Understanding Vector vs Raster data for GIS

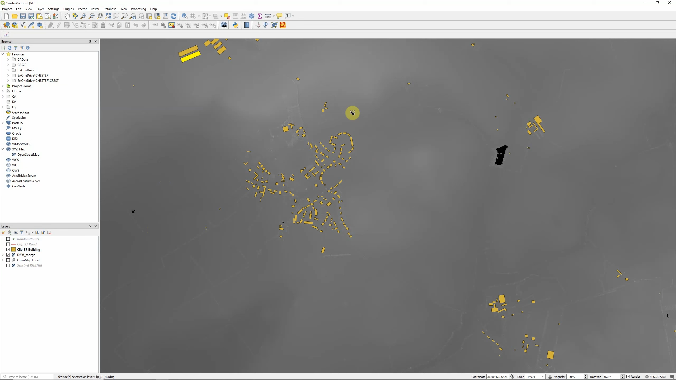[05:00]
So while vector data sets are quite good at displaying discrete objects like buildings for example, it would be very difficult with vector data to display something continuous like elevation. There are ways that we can do it. We can use contour lines for example. But there's still gaps there within the data. So by using a raster data set, we now have continuous elevation data across our area.
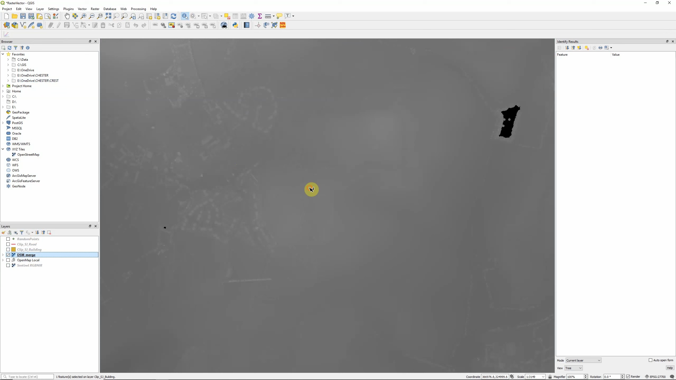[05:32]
And if we use the info tool here, you can click on any point and we can actually get the value of elevation. So 87.497 meters above sea level in this instance at any point across our area. And we can do further analysis with this. So with the raster tools we have available to us,
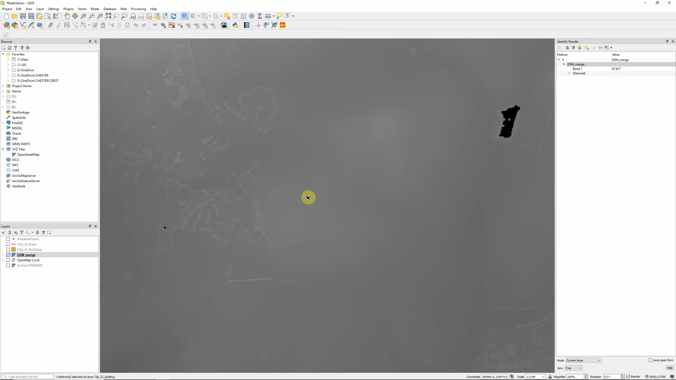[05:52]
we could reclassify this to identify areas below and above and below a certain threshold, for example. Or we can visualize the data in different ways.
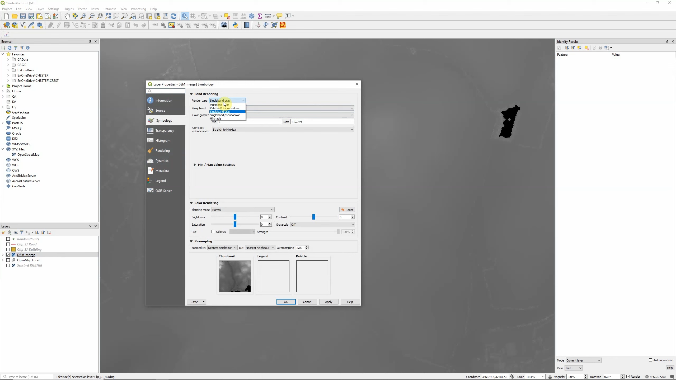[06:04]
So for example, rather than grey, we could apply a colour ramp to help help visualize the data.
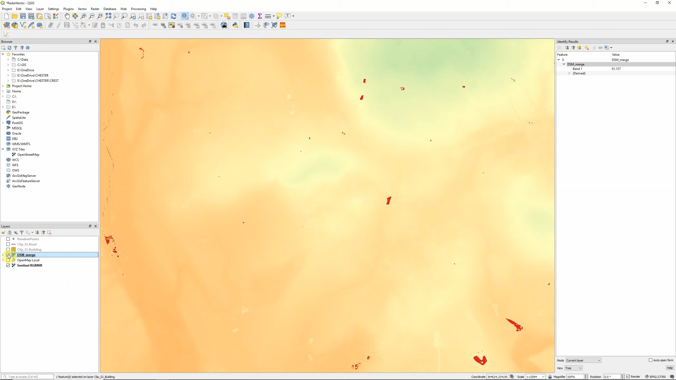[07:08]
So a raster layer containing just one set of values. But we can also have what are known as multiband images.